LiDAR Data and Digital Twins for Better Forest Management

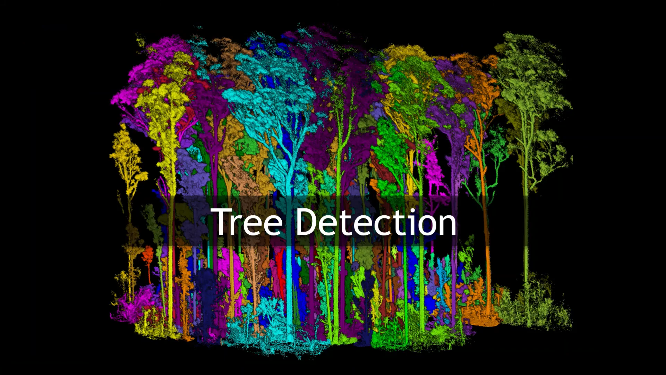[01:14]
You can see here the point cloud represented by tree height and the next step is to then segment those trees into individuals.
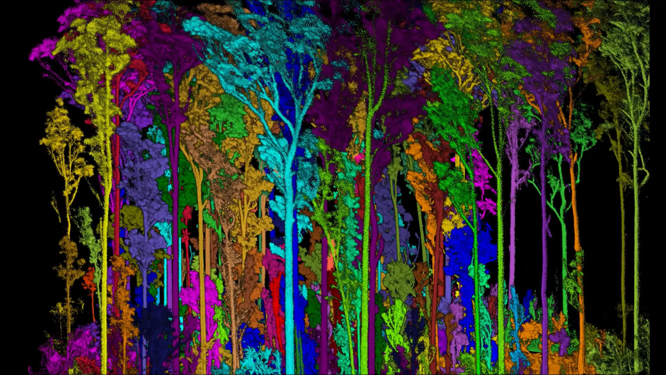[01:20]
The point cloud being coloured by individual trees
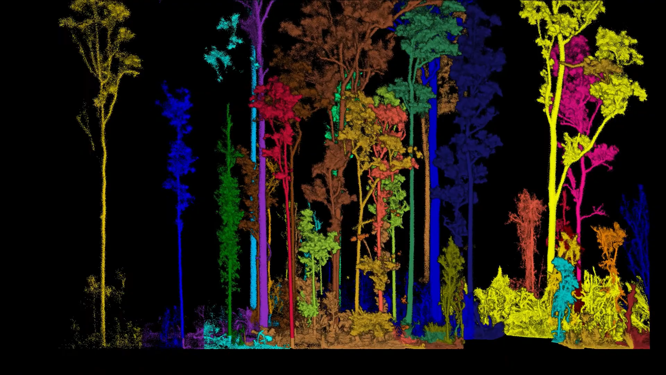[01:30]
and this forest is very complex in its nature and
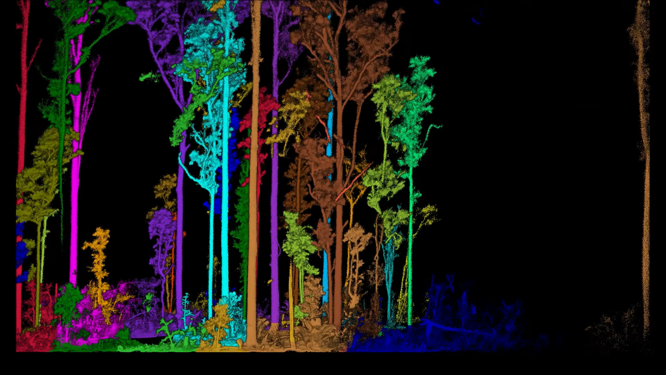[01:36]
the algorithmic approaches that allow this kind of segmentation have evolved substantially over the last 18 months.
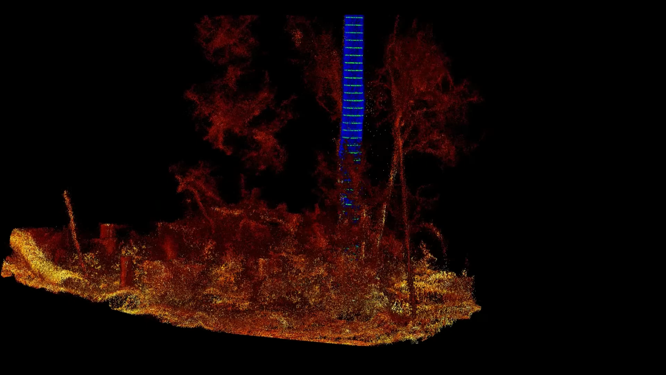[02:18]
In this case, just showing how those stems are then profiled for volume
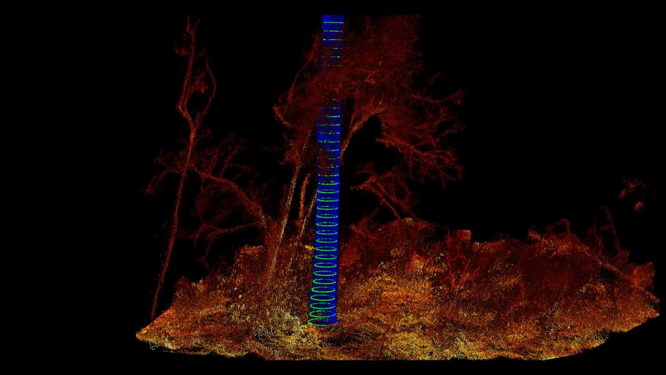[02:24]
and diameter whereby each of the trees have been
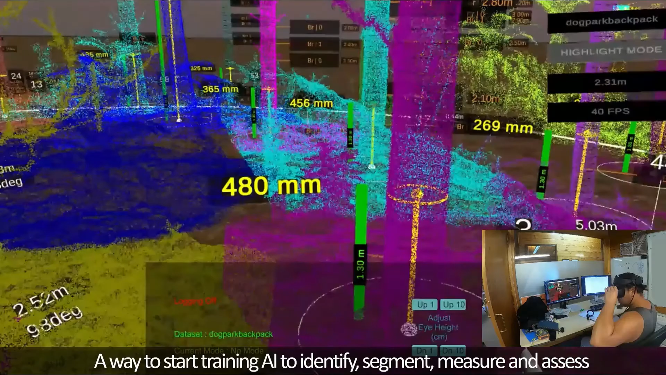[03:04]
From here we're looking at how we can improve the algorithms and the AI used to classify and segment
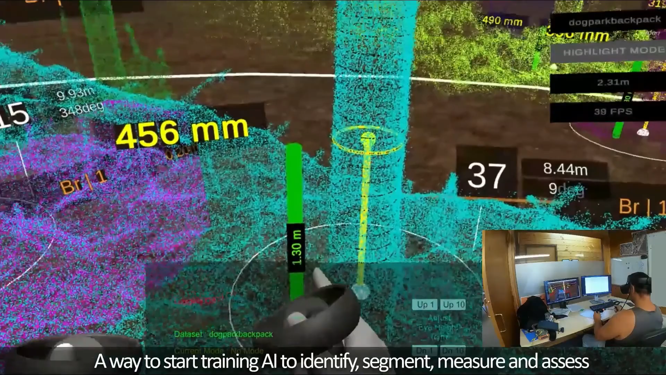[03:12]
and measure these trees and to do this we need to keep the human in the loop.
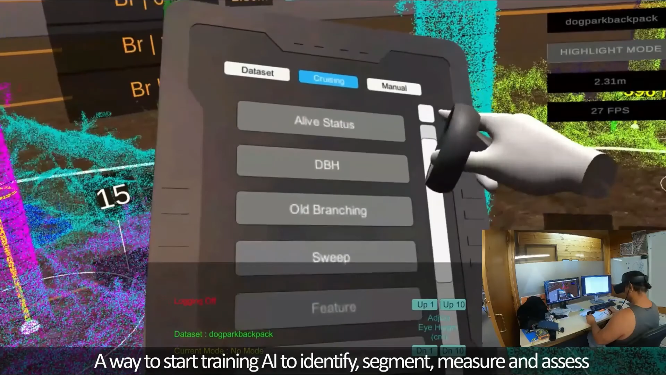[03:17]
So in this case here you can see how virtual reality is being used
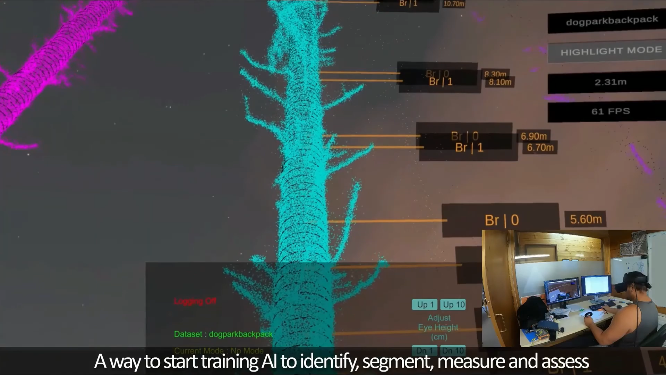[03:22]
whereby a forester is being placed inside that virtual environment to validate, check and train these algorithms to get better.
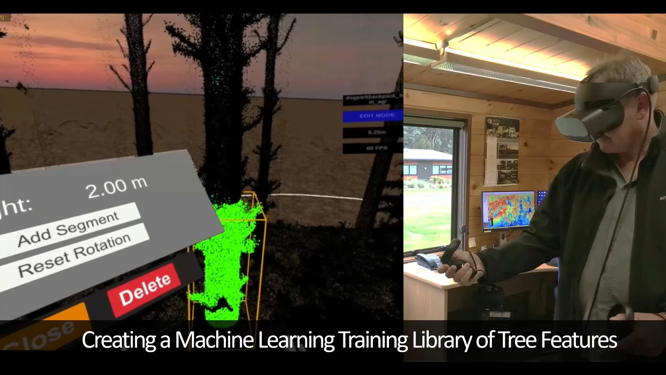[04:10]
And so the development of these virtual reality tools is to put the forester into a familiar environment where they can see the trees in their normal scale and proportions in front of them.
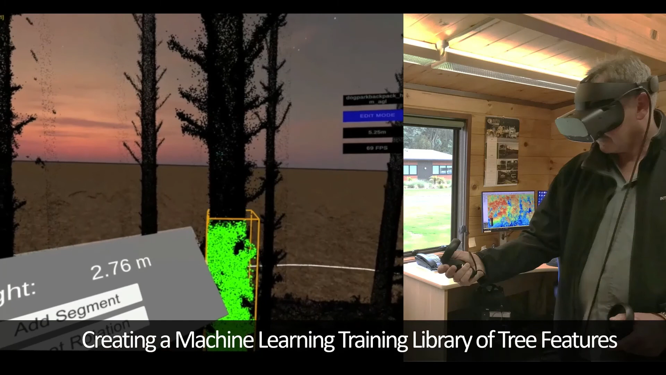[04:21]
They can then annotate and describe the trees and therefore provide that training data onto the subsequent algorithms for analysis.